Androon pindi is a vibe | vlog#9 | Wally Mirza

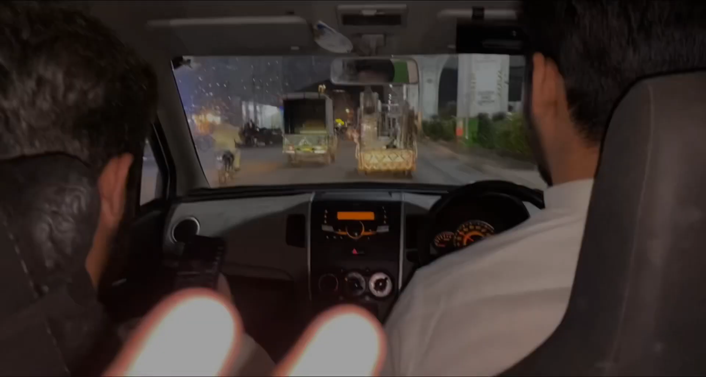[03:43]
आप देख सकते हैं हम लोग मरी रोड पहुंच चुके हैं,
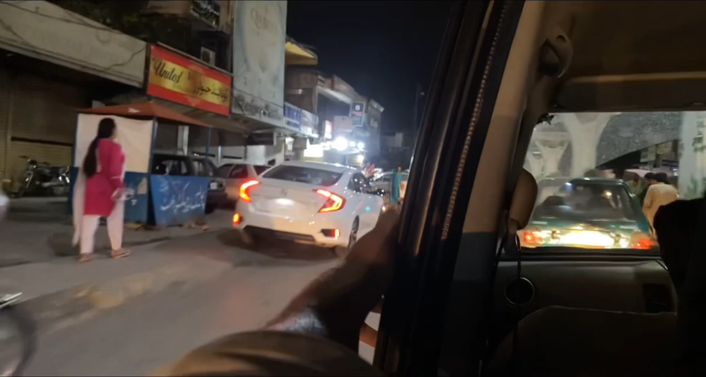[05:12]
जरा देखिए आप लोग ये पप्पू सोडा वाला, ये है जी पप्पू सोडे वाला।
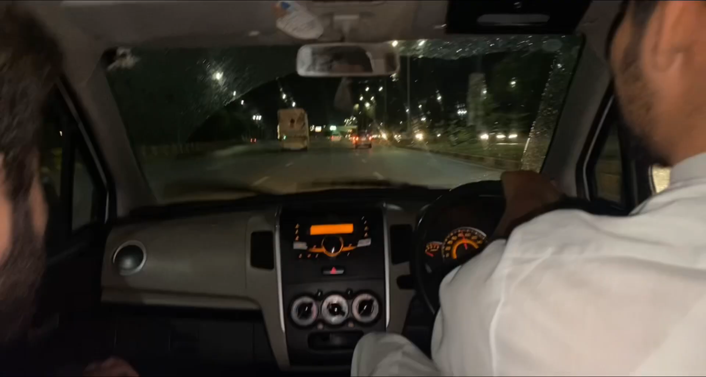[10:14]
अब भाई देखते हैं जरा, ये देखें जरा क्या बात है यार, बारिश हो रही है।